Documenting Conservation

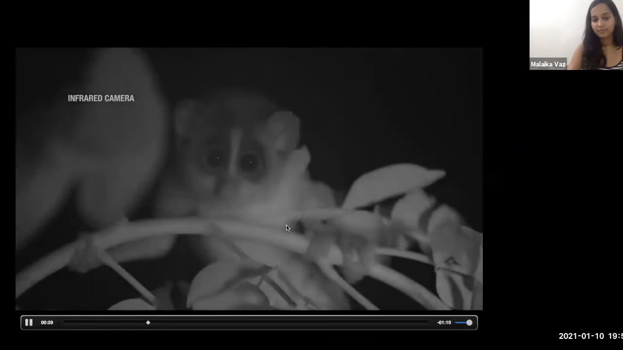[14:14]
To adapt to the night, their eyes have a reflective layer in the back that gives them excellent night vision. We're filming with infrared lights so the animals won't be disturbed, and we can witness their natural behavior.
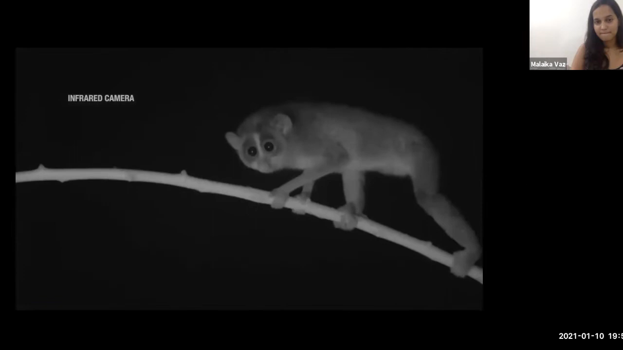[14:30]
Harsh light can temporarily blinds slender lorises. The only drawback with infrared is the inability to see a range of colors. This is the my soul gray slender loris, found only in the Eastern Ghats in India.